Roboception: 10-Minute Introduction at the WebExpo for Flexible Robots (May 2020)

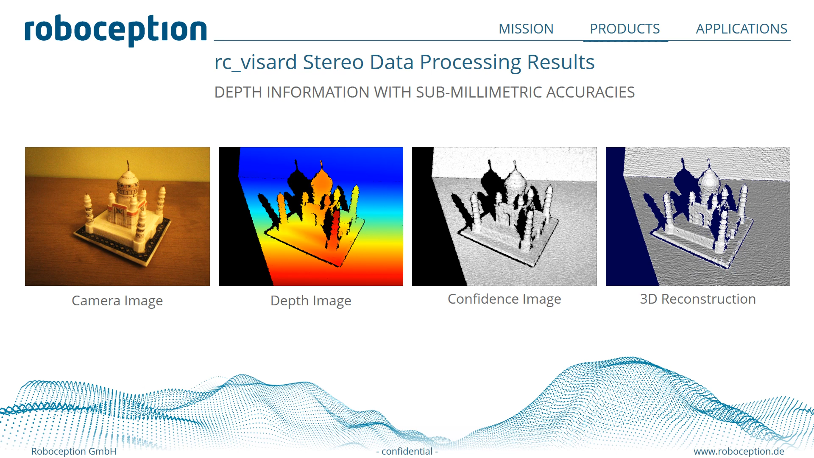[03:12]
This is particularly important for Replied AI and other information that require decision-making based on the depth information. To the right you can see the 3-degree construction. This is not done onboard of the sensor but can easily be used with our tools that you can find in the GitHub.